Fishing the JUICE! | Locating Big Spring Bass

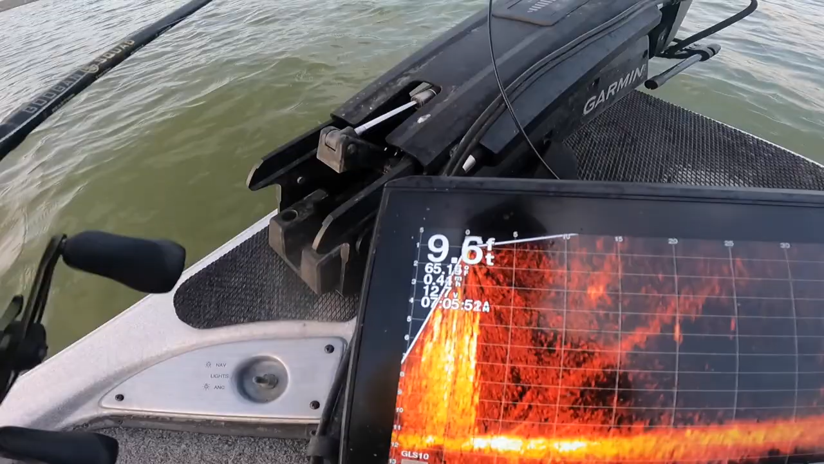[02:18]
On screen: depth 9.6 ft
These isolated grass clumps, that's where we're seeing some of these bigger fish sitting.
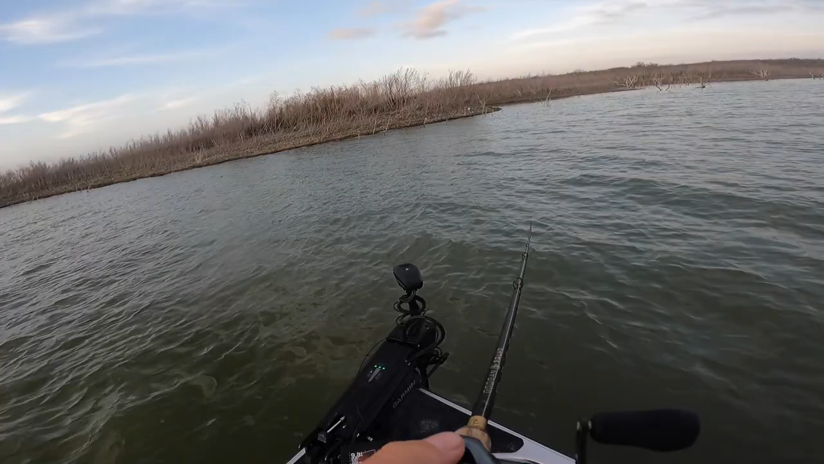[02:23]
Just like you would see them set up on a stump or something like that. And they'll be just kind of like right on the edge.
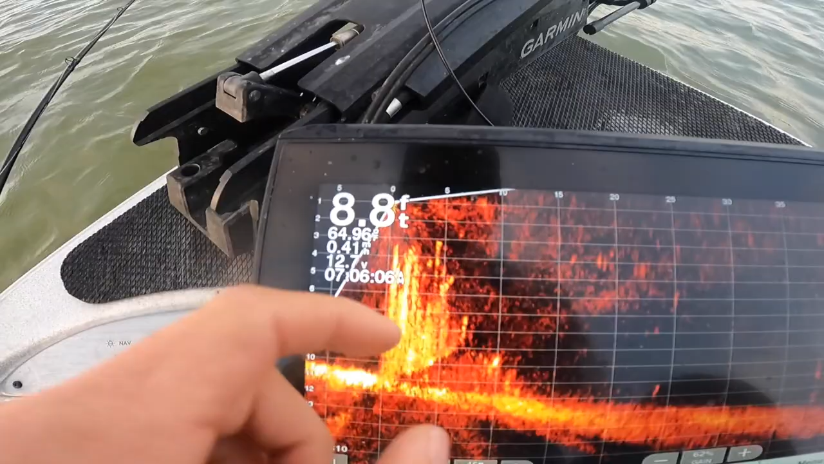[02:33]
On screen: depth 8.8 ft
And you'll see little bait, little tilapia and shad come through. That actually might be a fish right there at the base of it.
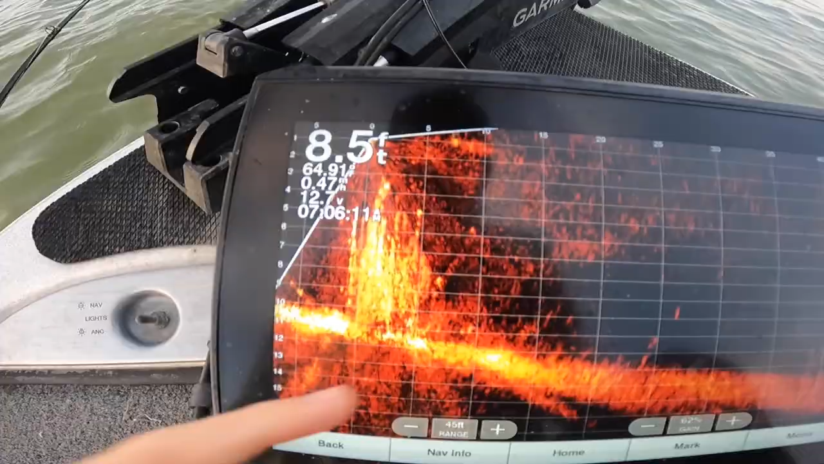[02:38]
On screen: depth 8.5 ft
The male bass are like up in those sticks, stick type areas.